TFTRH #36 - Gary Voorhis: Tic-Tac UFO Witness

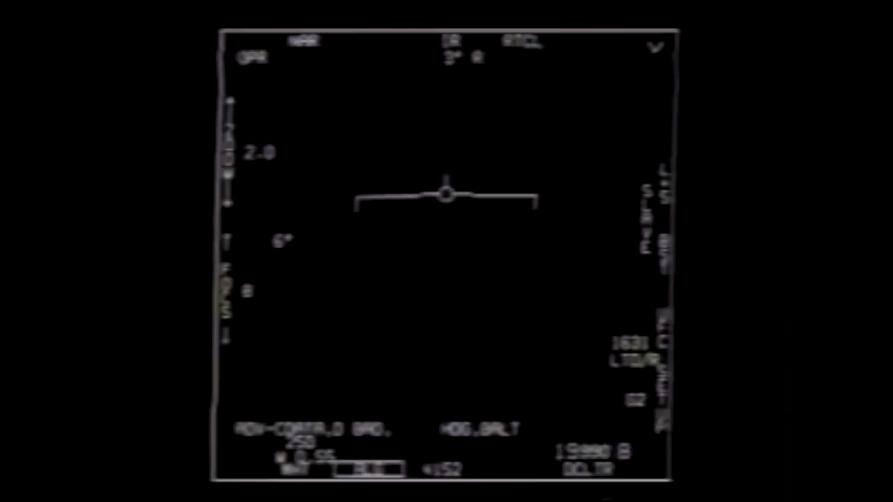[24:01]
uh, he has been on the news and everything. And it shows, uh, it's pretty grainy and low resolution and it, and it shows a, uh, a dark dot in the distance essentially. And, uh, it kind of moves around as the camera moves around. And there's some dispute as to whether it's actually moving or whether it's the camera moving. I actually think it's, uh, more of the plane jerking around and moving, um, at first. And, but that when nothing calls ass towards the end of the video, that was an actual thing. Cause actually it hauls ass out of the frame and then it comes back into the frame.
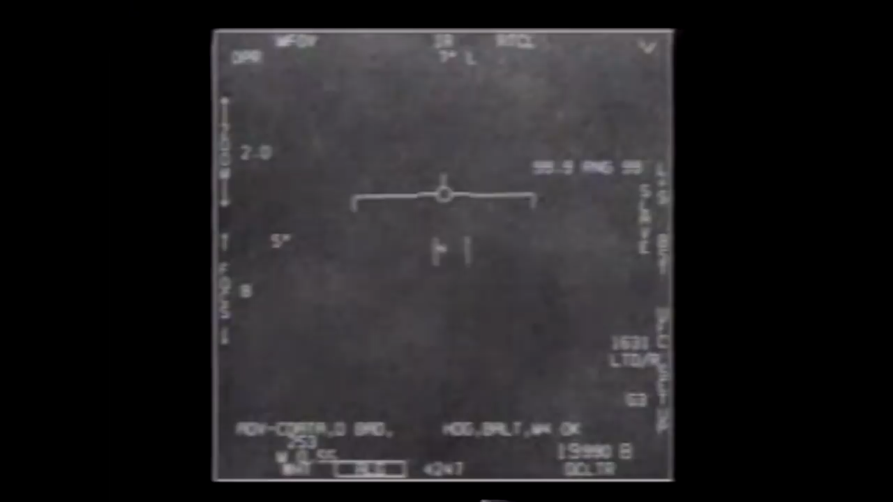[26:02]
you will see like a distortion between each time he moves it to a different mode because the actual physical pod has to move to a different lens. Um, except for when I think it's thermal to optical, I think that that's all through the same, the same camera, but I'd have to,
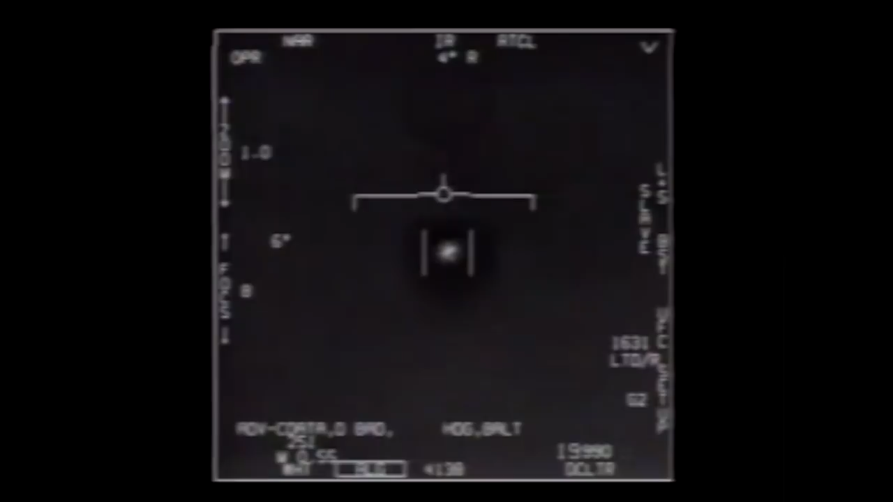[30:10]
it shows the two modes that it says IR for the infrared, which is the, the FLIR forward looking infrared and it says TV,
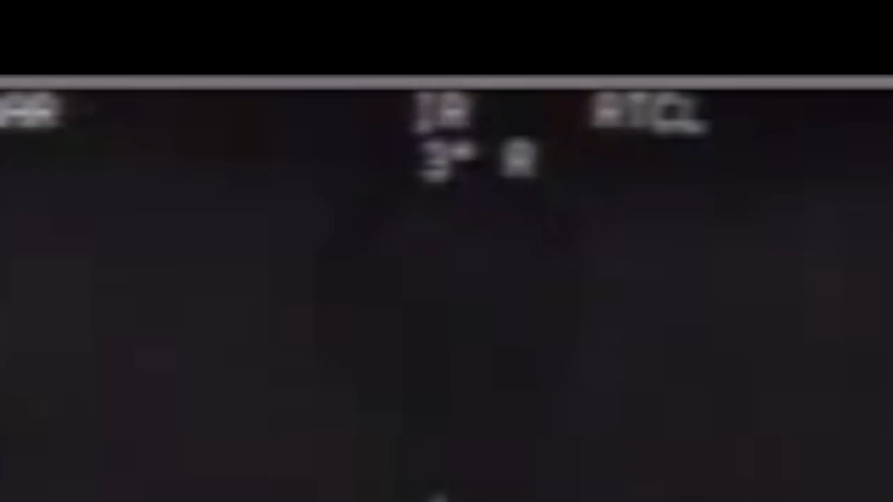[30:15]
which is the, uh, the visible light version. Yeah. But in the TV mode, it's still dark as well. I think that's due to the poor resolution. Um, because when we saw it, even though the craft itself was dark, you could tell that it was still emanating a light and you could still, you could see the actual outline of it. You could see that there was some type of appendages at the bottom. Um, I couldn't, I couldn't tell you like exactly what the appendages looked like, but you could tell that there was something protruding from it.